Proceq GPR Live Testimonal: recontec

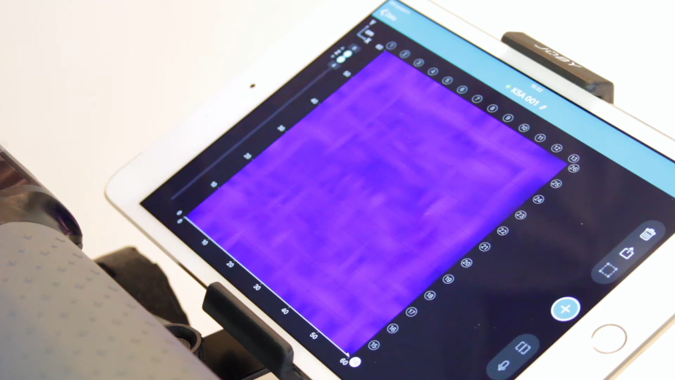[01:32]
Das ist jetzt die No-Position, Auflage auf der Betonplatte und wir können jetzt in dieser Betonplatte das Tor abfahren und werden dann auf verschiedene Objekte stossen.
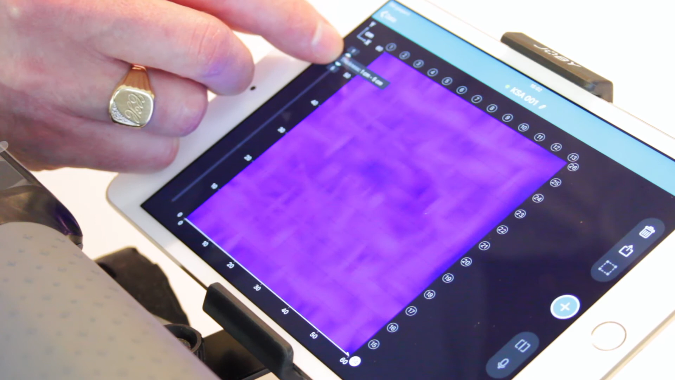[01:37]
Sie sehen jetzt im unteren Bereich die Bewährung,
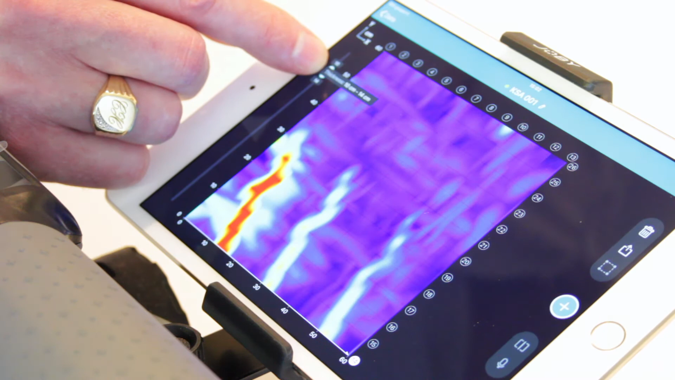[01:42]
die zum Posing kommt,
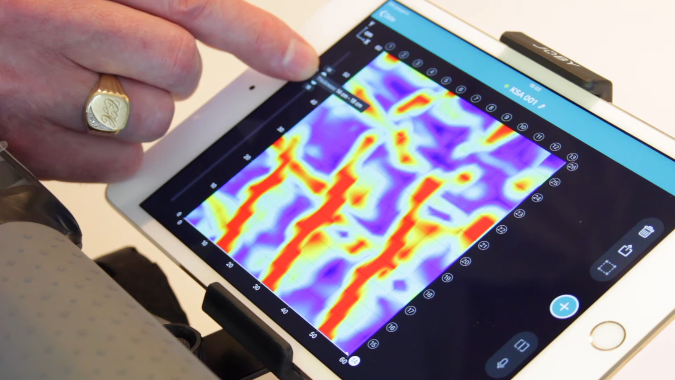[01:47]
die dritte und vierte Lage.
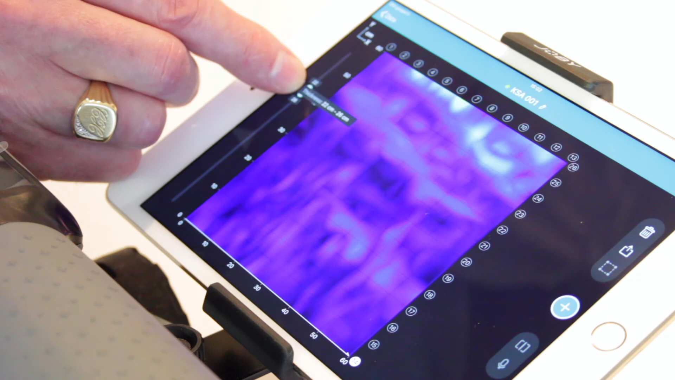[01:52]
Wir gehen dann weiter, sie sind jetzt bereits etwa 25 cm tief und gehen bei dieser Bodenplatte jetzt unten raus, zum Beton aus.
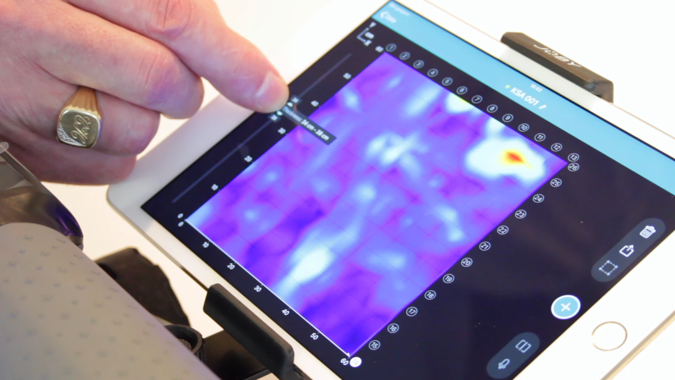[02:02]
Und unterhalb dieser Betonplatte ist
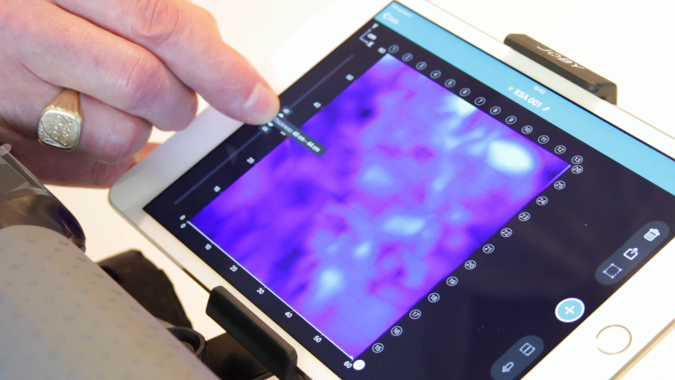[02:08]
dann plötzlich das Rohr sichtbar wurde und wir gesucht haben. Wir haben viele grössere Einsatztäufe, weder beim Gerät, das wir sonst im Einsatz haben. Also wir reden hier von einer Tiefe von 70 bis 80 cm und das ist natürlich genial.